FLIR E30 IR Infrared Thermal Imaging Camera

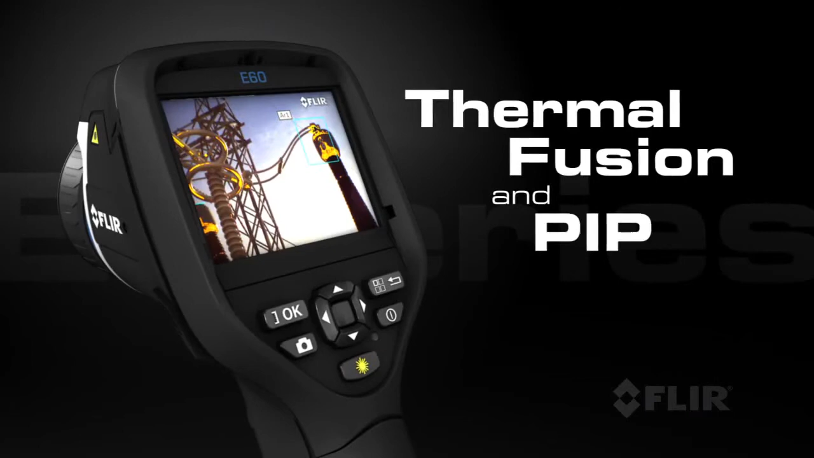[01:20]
Use FLIR's thermal fusion and picture-in-picture functions for more accurate reporting.